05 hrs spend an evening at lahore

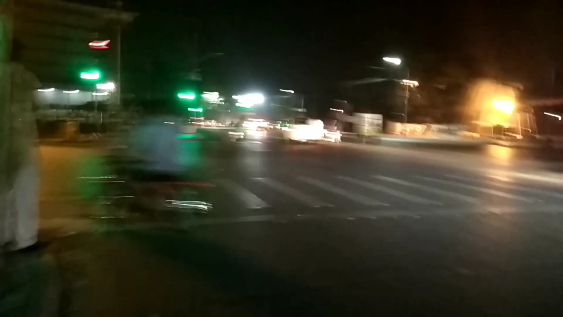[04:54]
वाप्सी का सफर शुरू हो चुक है हमारा अभी
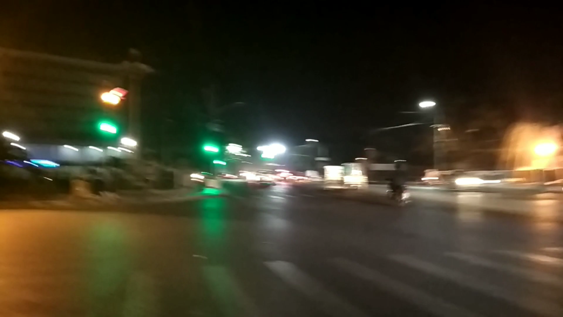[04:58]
हम यहां चेरी क्रासिंग के करीब हैं सामने वाप्डा विल्डिंग है